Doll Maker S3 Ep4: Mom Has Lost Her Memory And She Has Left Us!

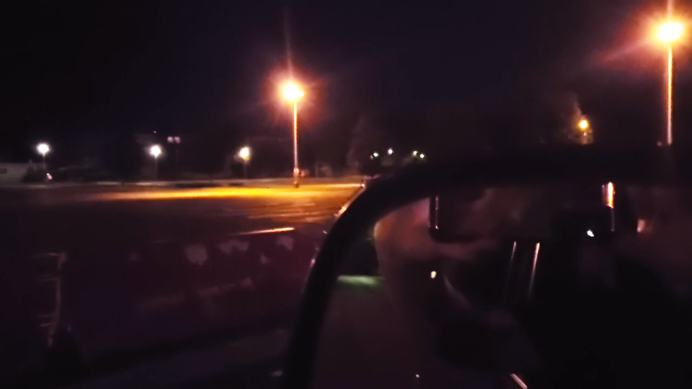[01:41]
Yeah, I see that. I think that's her, guys. Well, let's go check. Guys, that's her. Yeah.